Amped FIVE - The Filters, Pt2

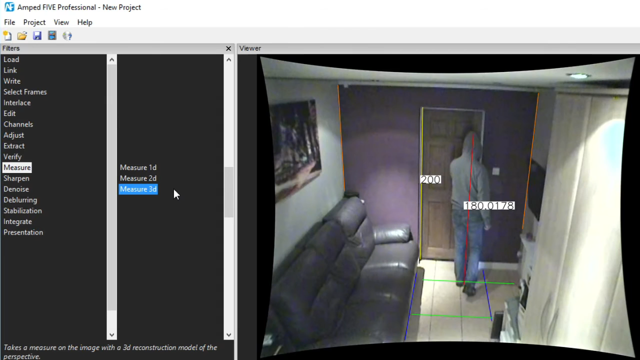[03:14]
This is what would be used to measure the height of a person for instance. The Sharpen category contains two different sharpening filters, the Laplacian and the Unsharp Masking.